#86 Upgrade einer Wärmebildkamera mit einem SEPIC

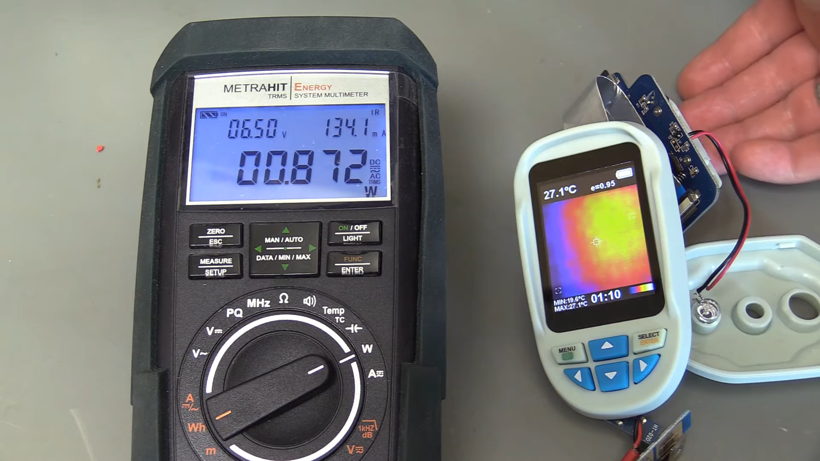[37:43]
On screen: spot 27.1°C
angeschlossen dass wir dann auch genau die Werte haben die wir später in dem zusammengebauten Zustand auch haben und wir sehen dass wir einen Strom haben von ungefähr
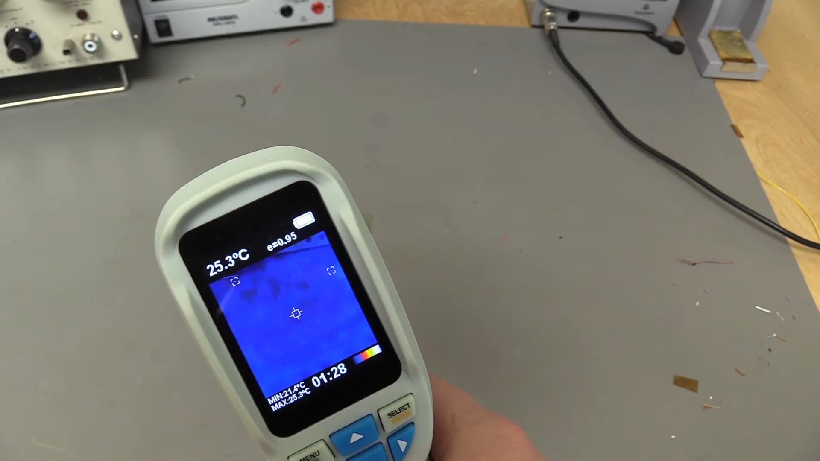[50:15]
On screen: spot 25.3°C
Und die Kamera scheint auch hier zu funktionieren.
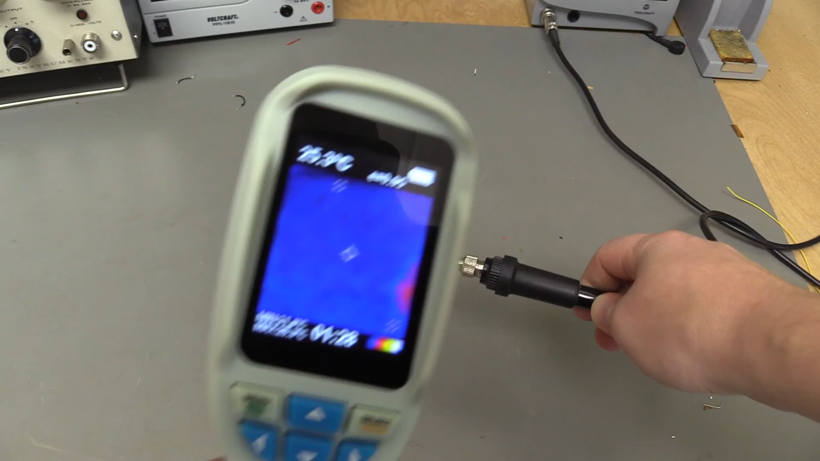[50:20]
Ich habe hier einen Lötkolben. Kann man deutlich sehen. Ist warm.
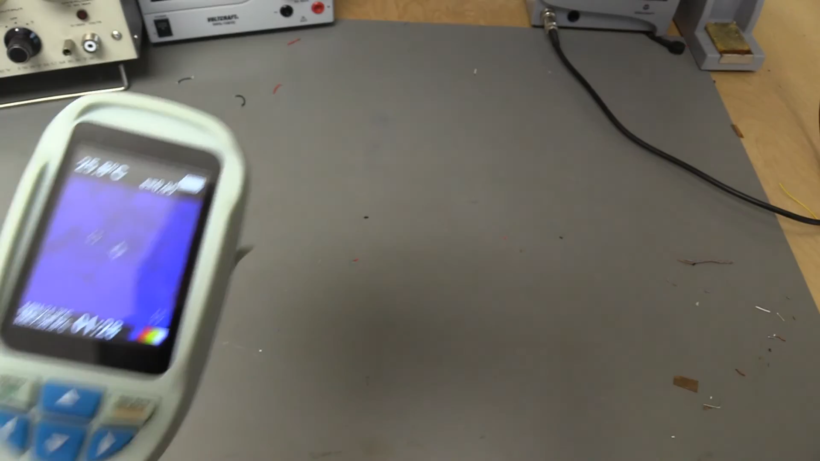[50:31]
Auch die Lötstation selbst kann man uns ja mal anschauen.
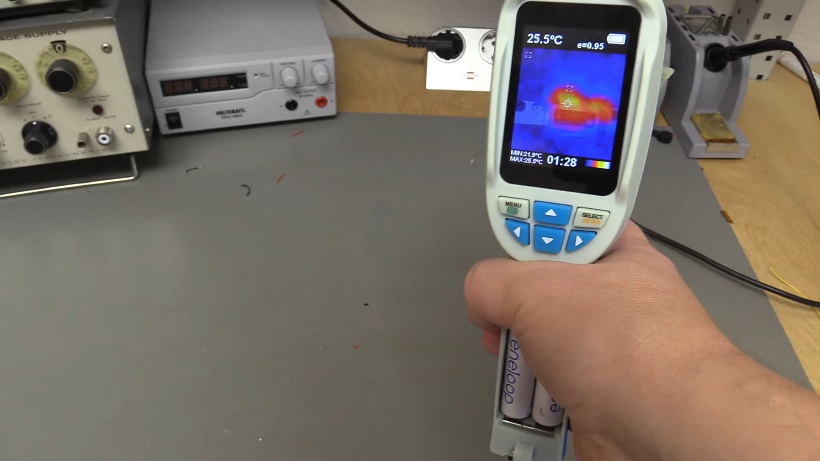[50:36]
On screen: spot 25.5°C
Sieht da, also die Kamera scheint tatsächlich zu funktionieren.